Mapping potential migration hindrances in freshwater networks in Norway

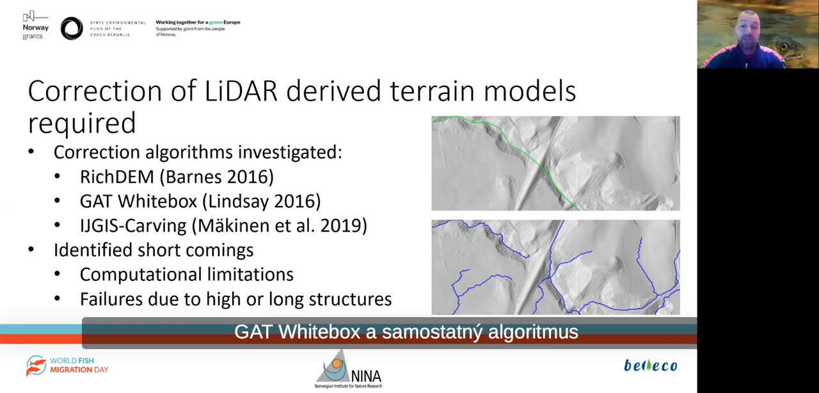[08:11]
Those algorithms are available in the rich GEM toolset, the GAT white box, and the dedicated algorithm names IJGIS-Carvey. Unfortunately, our initial tests did not yield the results we hoped for. Either they were not applicable to the amount of data required to cover large catchments with high resolution terrain models, or they failed to correct high and long structures that were present in our study areas.
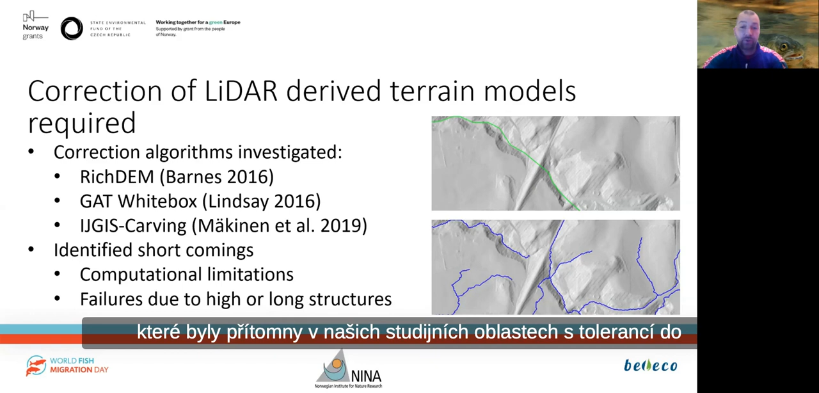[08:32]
with culverts of up 250 meters length.
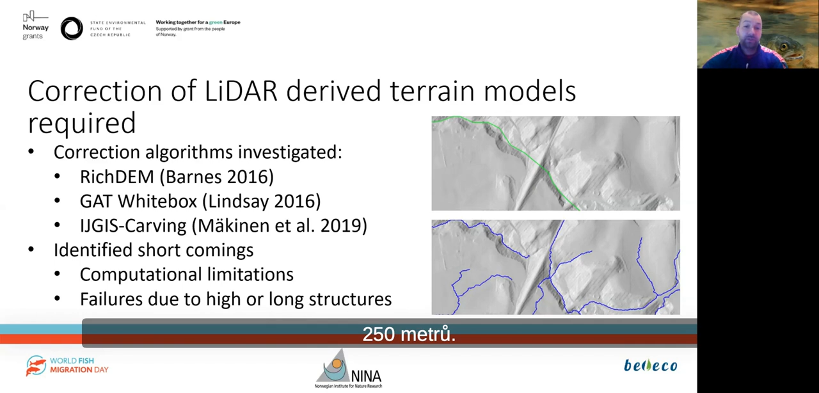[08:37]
So therefore we wrote an algorithm based on GRASS GIS, an open source geographic information system.